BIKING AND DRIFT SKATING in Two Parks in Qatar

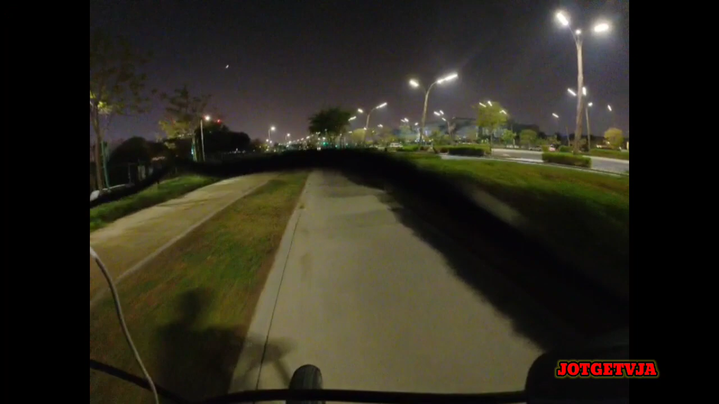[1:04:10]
Siyempre, ipinto din natin yung button para makadaan tayo. Kasi walang tigil yung sasakyan dyan sa kabila. Dito sa kabilang to.
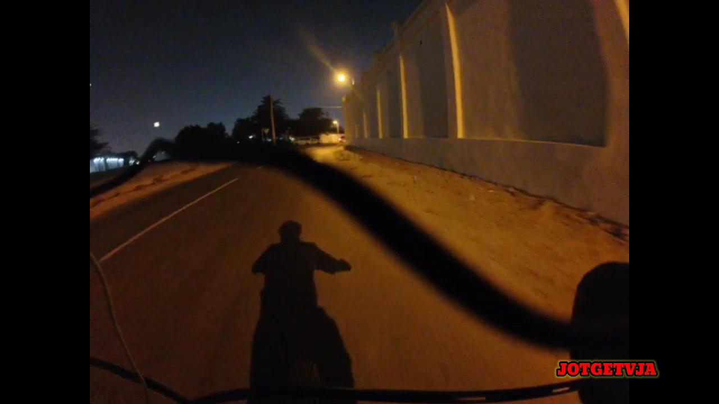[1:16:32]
Bahay namin na. Ayan. Bahay namin. Tayo magpindahan or likod na tayo, likod. Ay, tika lang, wag ka muna liliko ah.
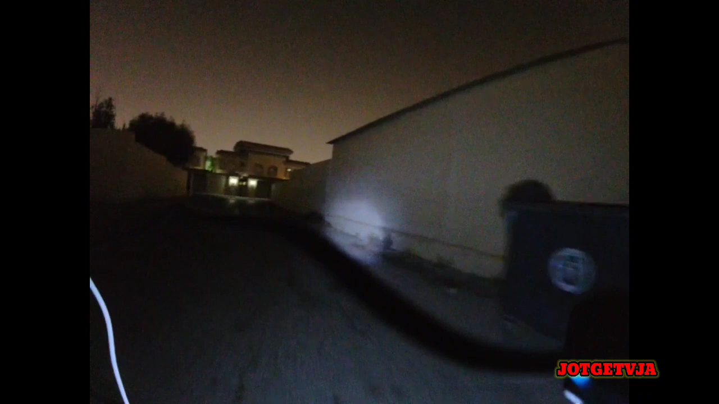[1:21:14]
Pagliko sa kanan. Mamaya, tumpok doon sa tumpok na yan. kaliwa.